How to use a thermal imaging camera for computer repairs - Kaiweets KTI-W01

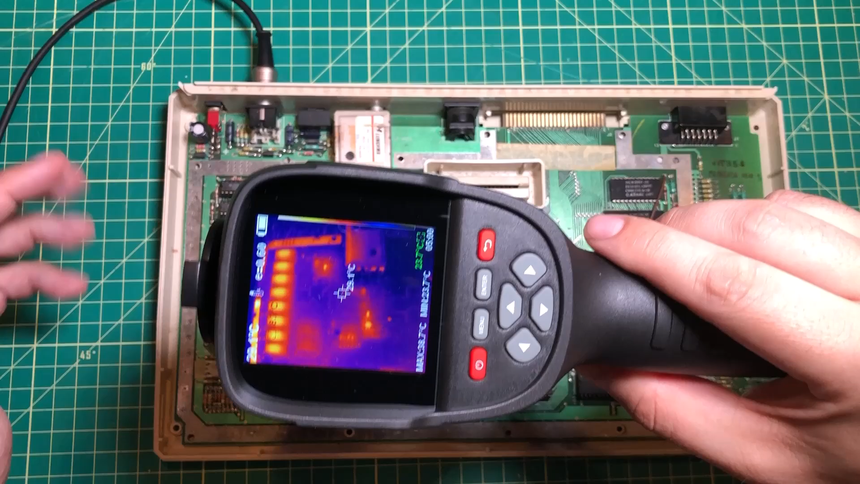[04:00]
there's something odd going on with this computer and I haven't started probing around at anything and so that right there can save you hours and hours
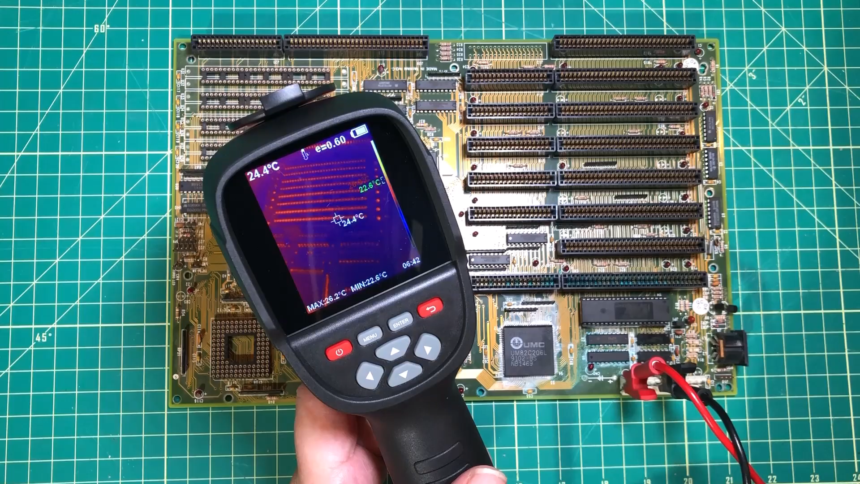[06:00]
On screen: spot 24.4°C
So as I point this thing at the motherboard you can see that anything that's metal is reflecting back higher than the things that are this dark plastic that's going to absorb the energy a
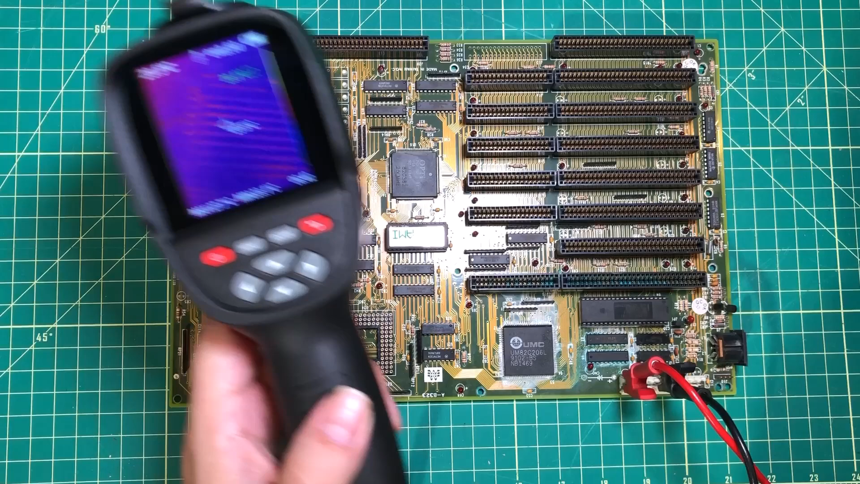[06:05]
little bit more so we need to expect that but there's no power going through the board the board's been off for days so we're going to slowly we're going to turn on the power and right now we're at zero volts zero amps and I'm going to slowly allow the voltage and the current to creep up. So right now I'm sitting here at half a volt and 50 milliamps and so I'm just going to allow that to go up just a little bit more we're going to get up to two or three volts we're not going to go all the way up to five.
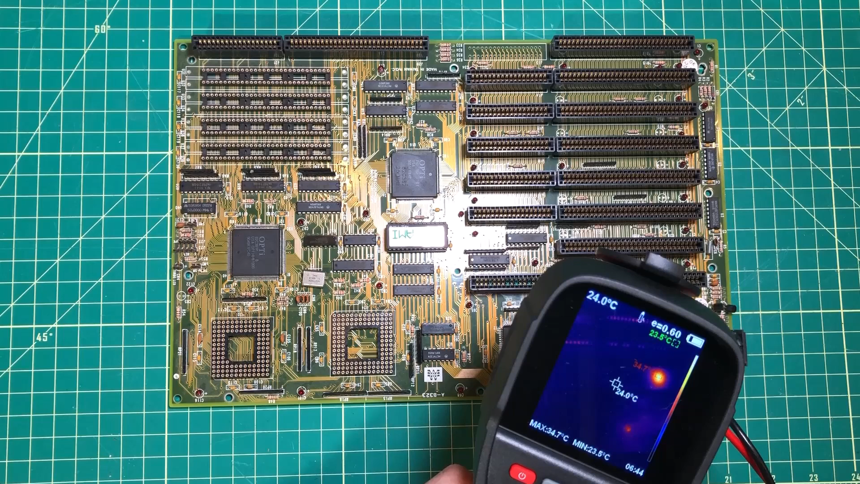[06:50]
On screen: spot 24.0°C, max 34.7°C
And as you can see right now looking at this thing there are a few parts in this area that are glowing very hot and the first thing I would look at is right down here we have this
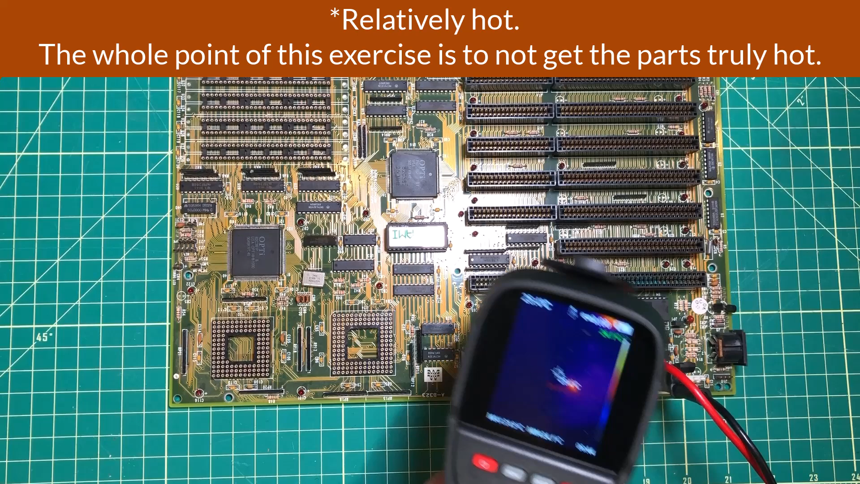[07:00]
capacitor that's right on the board and that being a tantalum capacitor means that it is a prime candidate to have a dead short. Now this is a keyboard controller so I mean that's you know
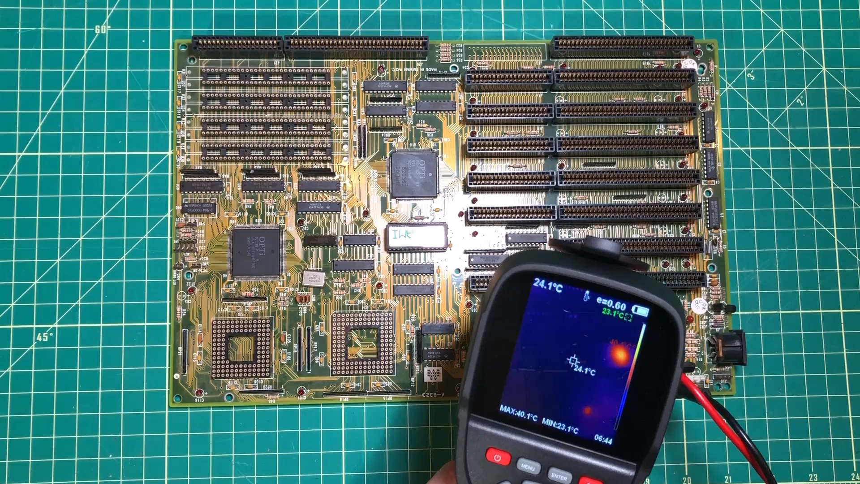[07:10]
On screen: spot 24.1°C, max 40.1°C, min 23.1°C
that's probably fine but the tantalum capacitor is something that could definitely blow up on this motherboard so we're going to want to pull that and see if that clears the short.
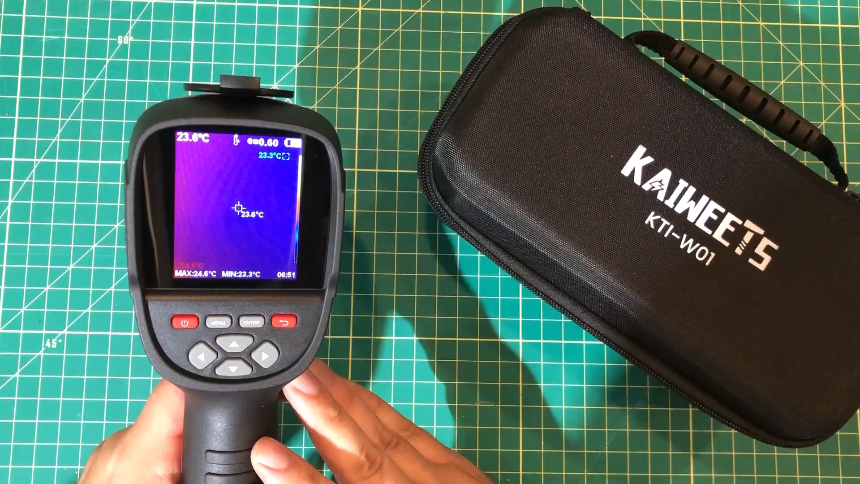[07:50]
On screen: spot 23.6°C, max 24.6°C, min 23.3°C
So I'll be honest even though I've seen a bunch of reviews of this thing I was a little bit surprised by just how well it worked. You know the the picture is absolutely crystal clear and it just makes it really easy to zero in on which part could be giving me trouble and then once you have the thing you find yourself doing all kinds of other stuff with it like measuring your
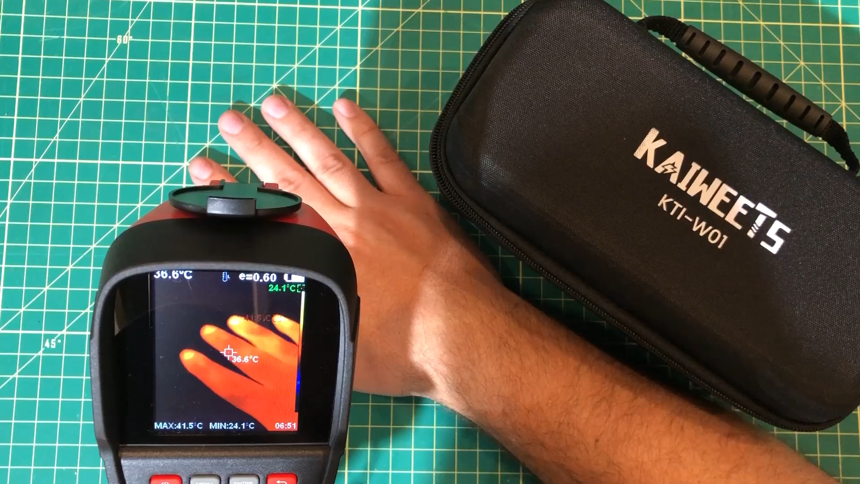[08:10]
On screen: spot 36.6°C, max 41.5°C, min 24.1°C
hand and taking your hand away and seeing that your handprint is still left there on the mat. You wind up walking around your house and doing a little energy survey and my walls in my office are a foot thick with just massive amounts of insulation
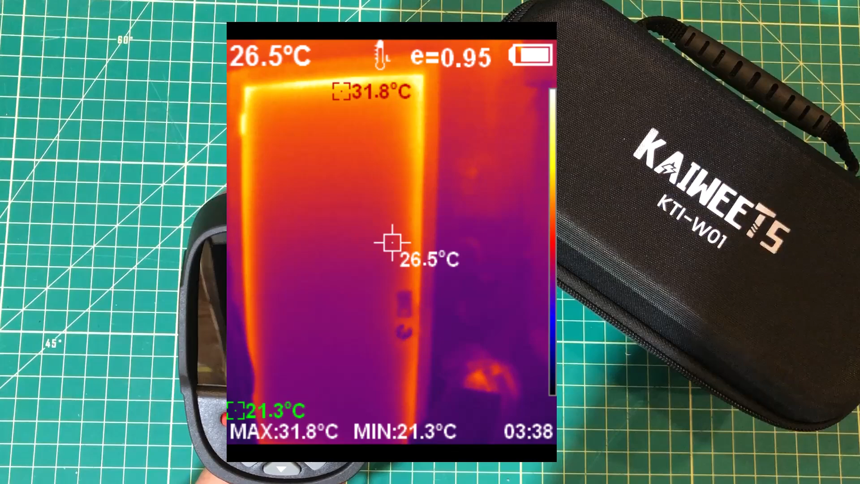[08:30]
On screen: spot 26.5°C, max 31.8°C, min 21.3°C
but my door is the original one that was there so as you can see um you know I've got some energy leakage around there. Another thing I love about this thing is that you can just do a quick press here and I can take a single picture of my hand on the mat or you can push and hold and you can say that I want to start recording and you can actually record what you're doing so if you're reaching in some kind of awkward place or if you want to review the footage later you can record it's got built-in emmc storage for uh for recording those videos then you know you just stop it and stuff like that and go back and review it later.